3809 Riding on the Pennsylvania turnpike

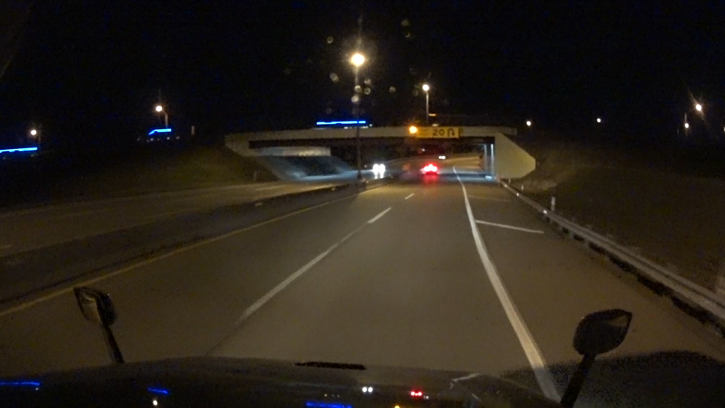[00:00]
Hey everyone, we are now driving on the Pennsylvania Turnway, Interstate 76,
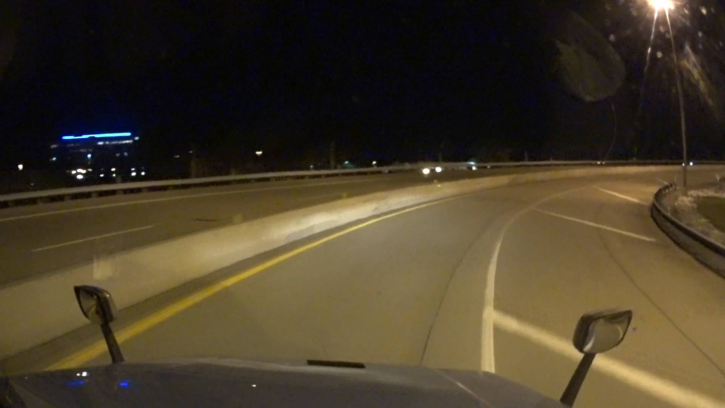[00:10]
we are now down to 50 miles to Denver, Pennsylvania. Thank you.